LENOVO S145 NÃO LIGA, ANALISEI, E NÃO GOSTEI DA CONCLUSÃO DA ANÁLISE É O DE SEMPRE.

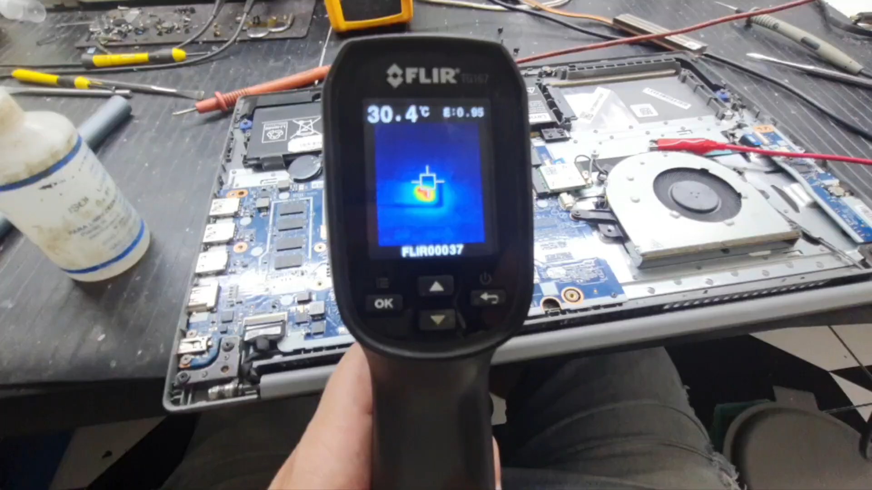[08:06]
On screen: spot 30.4°C
então gente, essa foi a foto que eu tirei do processador, ó, vocês podem ver claramente,
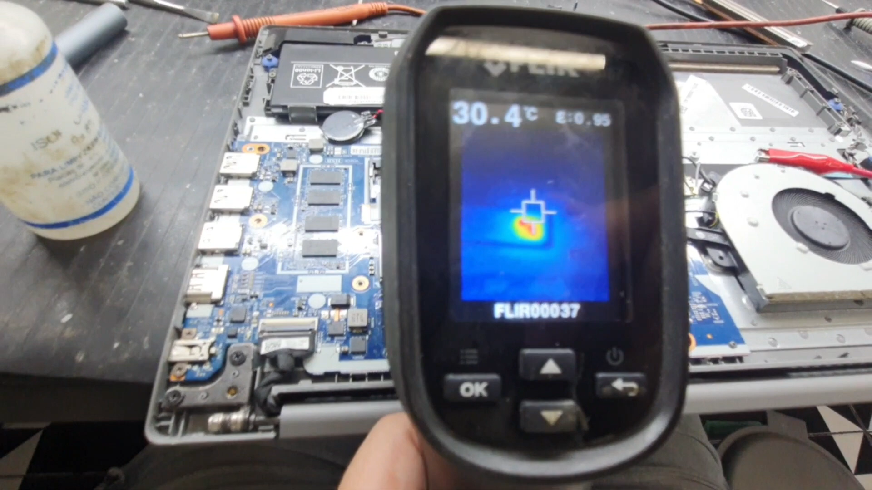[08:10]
On screen: spot 30.4°C
aqui no pintarrovisor, que, ali, ali, ó, ponto vermelho ali, ó, amarelo, vermelho, é o PCH, ó, você vê pela grade, tá vendo aqui, a grade em volta,
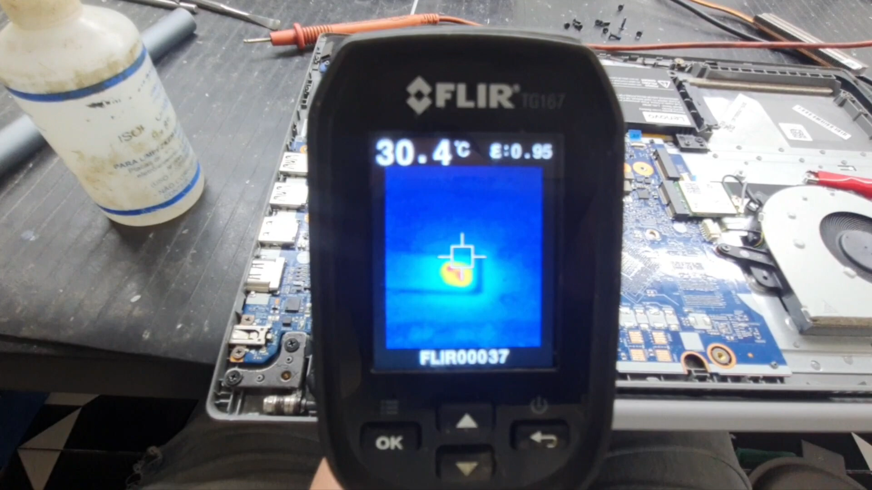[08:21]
On screen: spot 30.4°C
que tem preta, então, você vê ali no PCH, que seria esse cara aqui, ó, já era, tá, a pior coisa que tem no técnico,